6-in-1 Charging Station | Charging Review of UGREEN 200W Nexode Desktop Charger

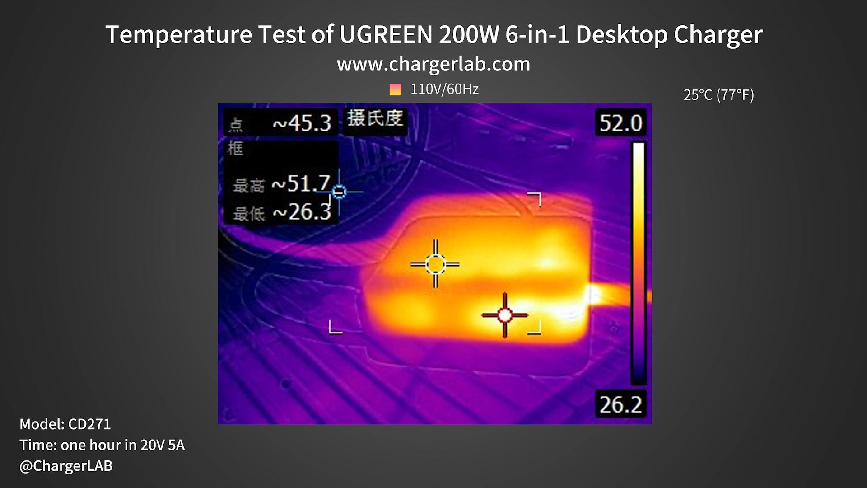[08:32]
On screen: spot 45.3°C
Moving on to the 110V 60Hz. The maximum temperature on the front is 51.7ºC. And the maximum temperature on the back is 53.3ºC. Its maximum temperature is even lower than the much weaker 65W charging station mentioned at the beginning.